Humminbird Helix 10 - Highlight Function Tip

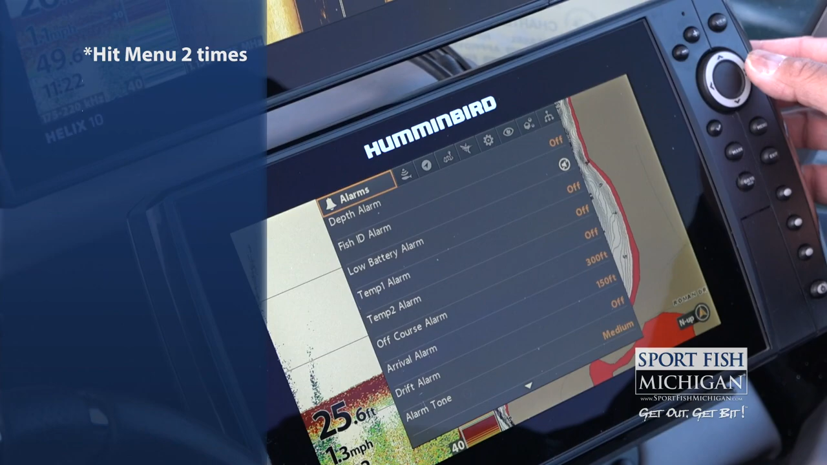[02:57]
On screen: speed 1.3 mph
And then we're going to scroll over using the right arrow to the HB chart.
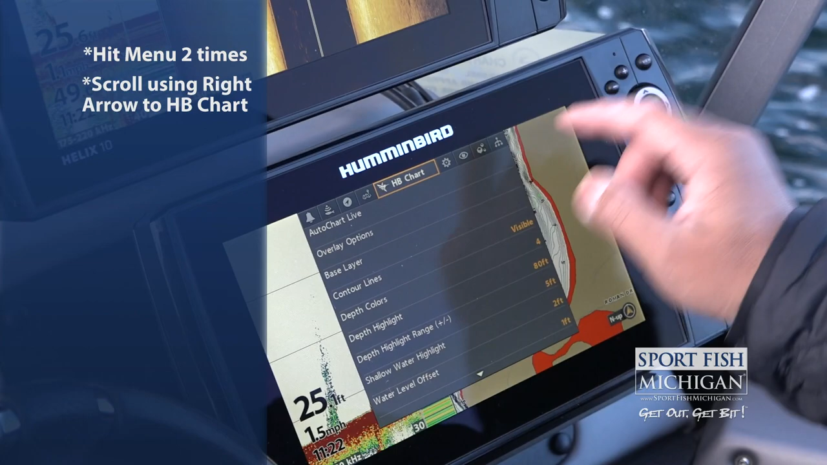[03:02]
And then we're going to use the down arrow and go to depth highlight.
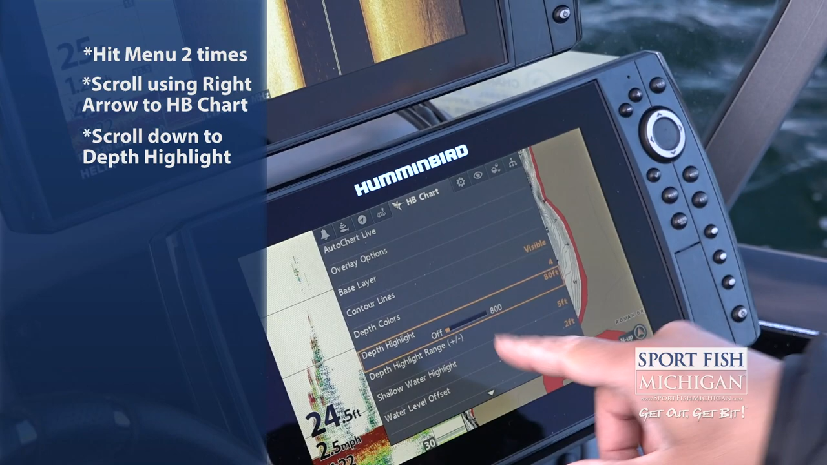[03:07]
On screen: depth 24.5 ft, speed 2.5 mph
Now I had that at 80 feet, which was deep.
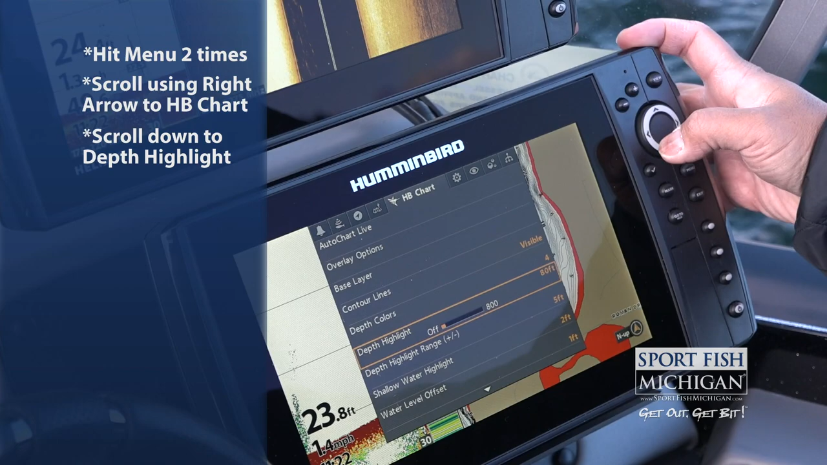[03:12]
On screen: depth 23.8 ft
We were, uh, you know, jigging some deep water fish, but now since we're looking for walleyes in that 35 to 40 foot range,
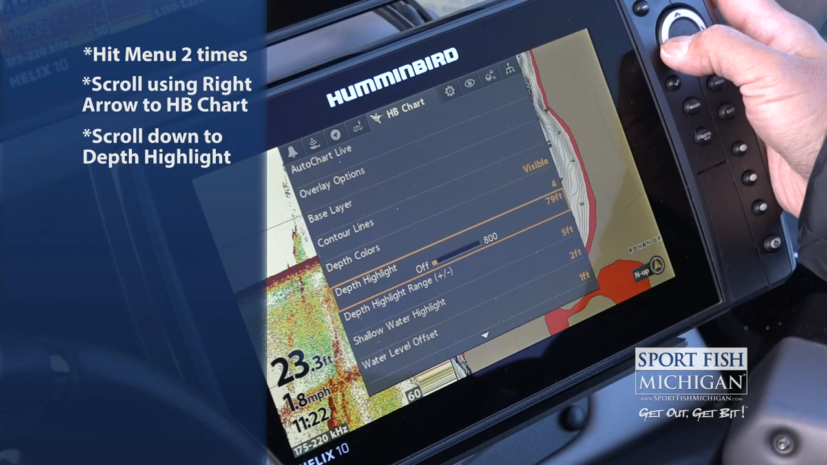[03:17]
On screen: depth 23.3 ft, speed 1.8 mph
we're going to scroll that down to the depth that we want.
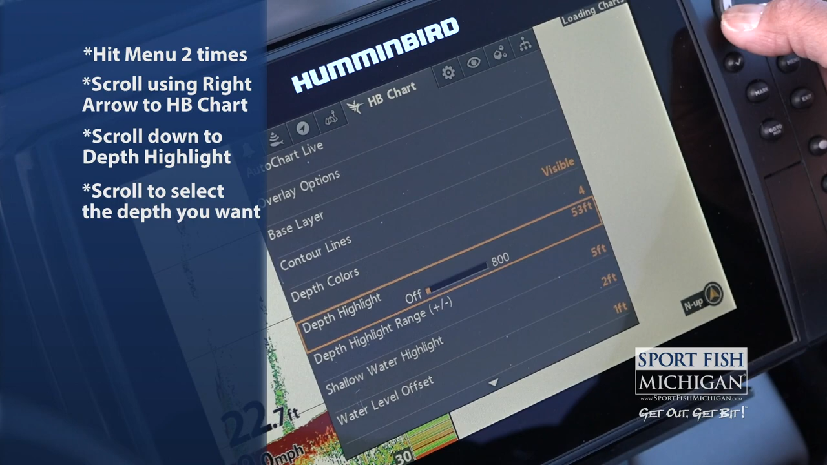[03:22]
So I want to start at 35
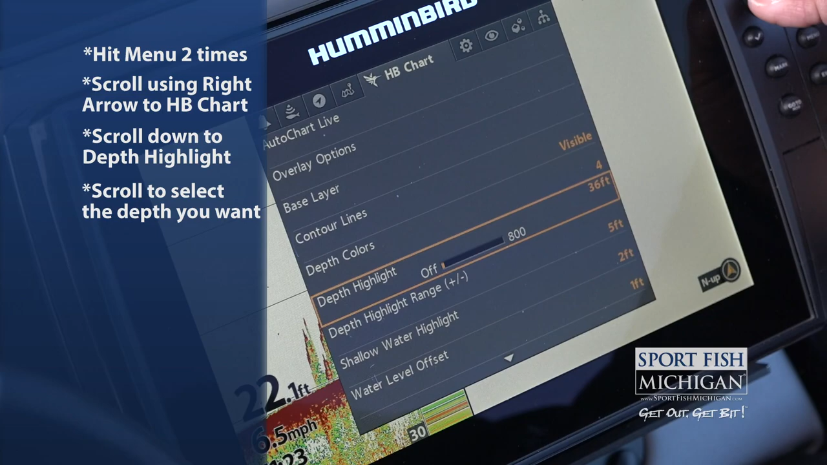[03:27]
On screen: depth 22.1 ft
and then I'm going to depth highlight range.
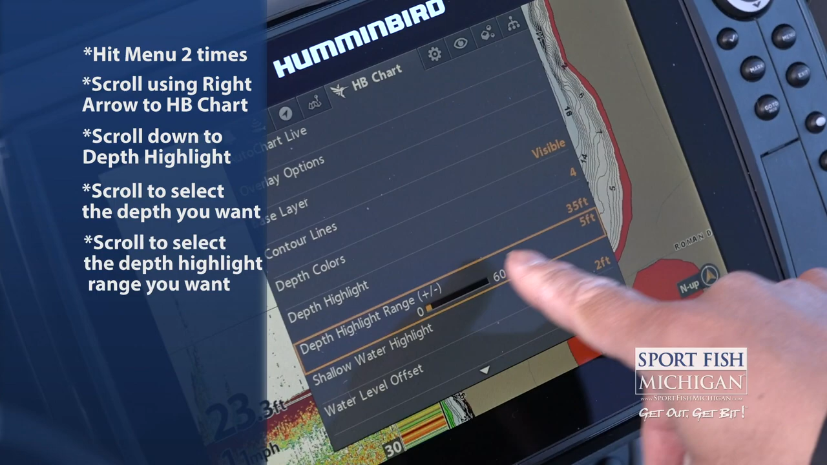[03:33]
So I can go, you know, how, how, uh, shallow plus or minus of that 35 do I want to go?
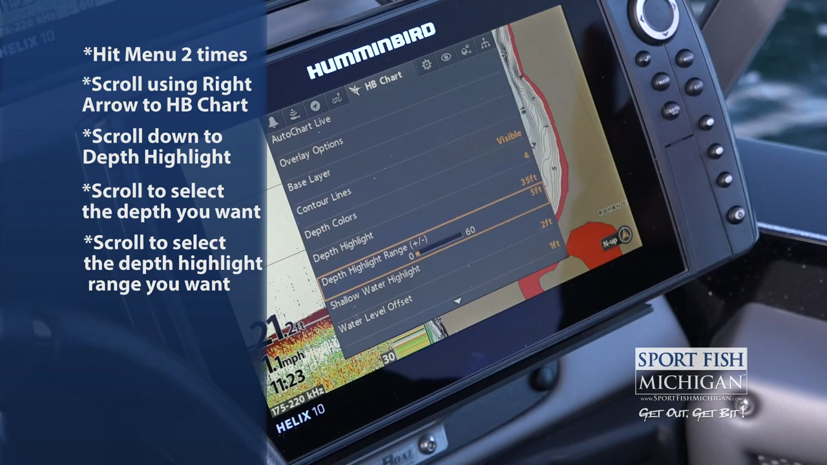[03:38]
On screen: speed 1.1 mph
So we're going to go 10 and
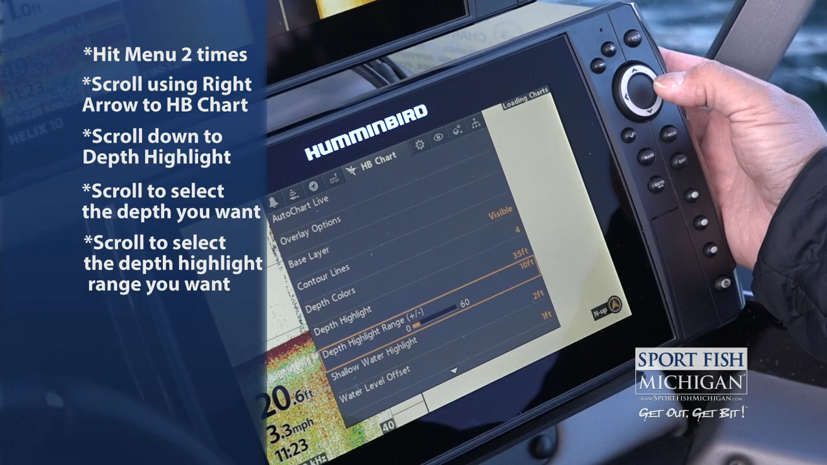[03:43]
On screen: depth 20.6 ft, speed 3.3 mph
now if I hit exit, exit,
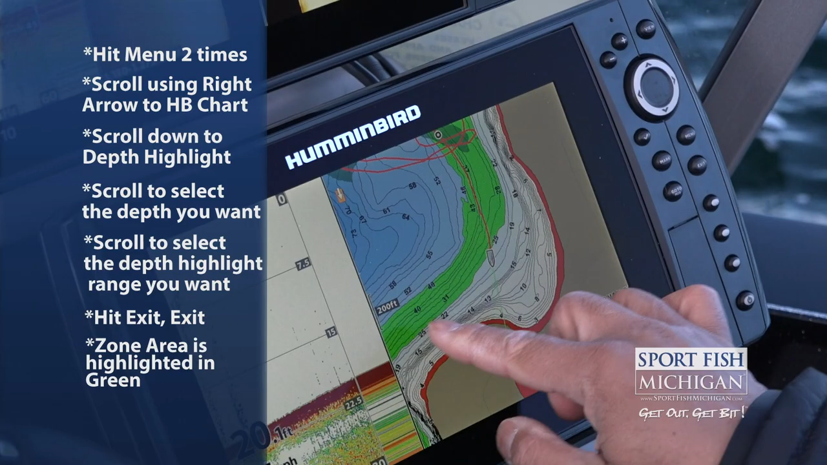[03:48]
all that green is the zone that we're going to concentrate in looking for our fish. You know, we had a great day on the water today.
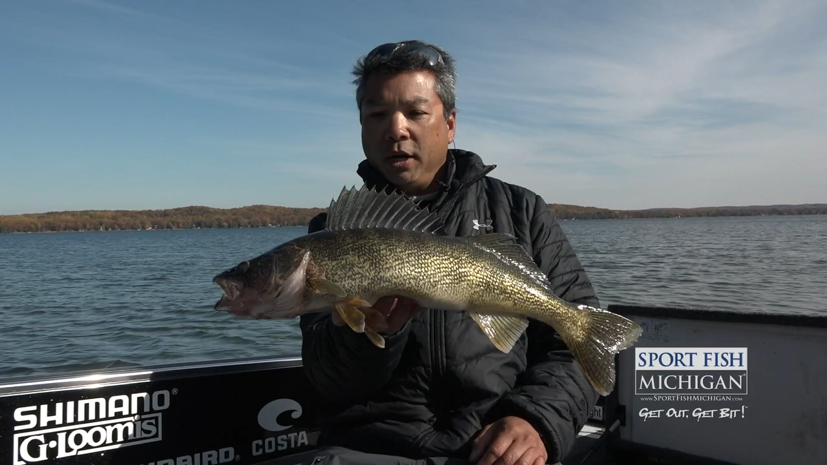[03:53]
We were able to locate fish using our hummingbird helix unit and really pinpoint the depth that they were using.
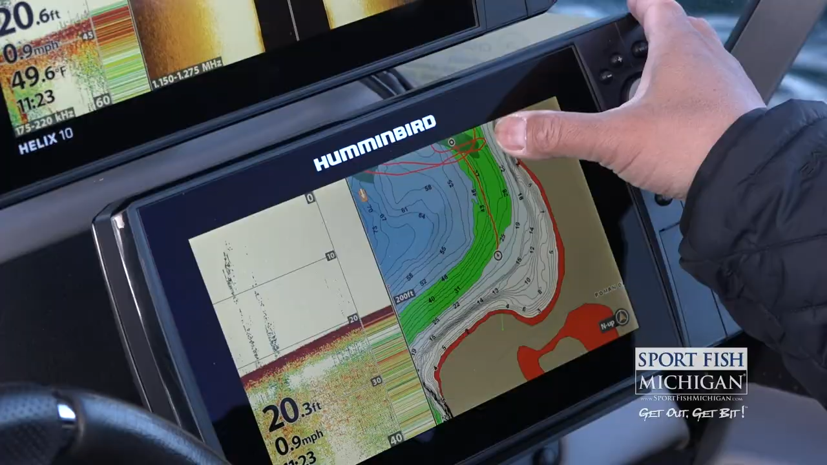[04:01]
On screen: speed 0.9 mph
And, uh, you know, by highlighting, uh,
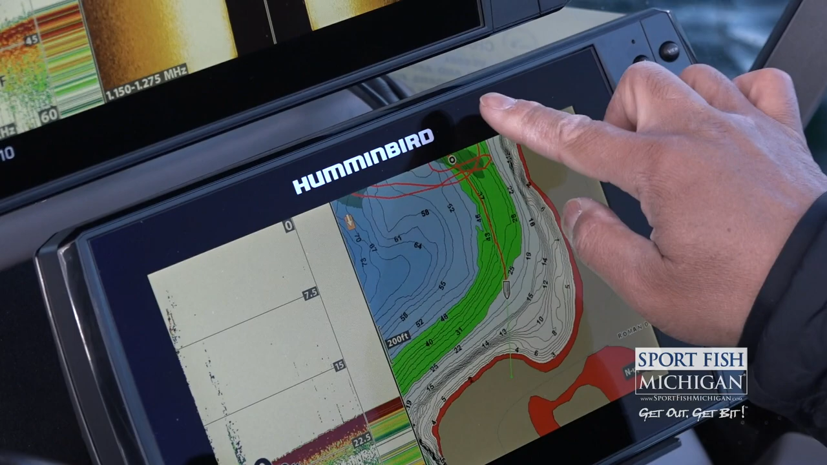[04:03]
the, the depth on our hummingbird helix and using that highlight function, we were able to pinpoint exactly where to fish and find that structure in that right depth zone.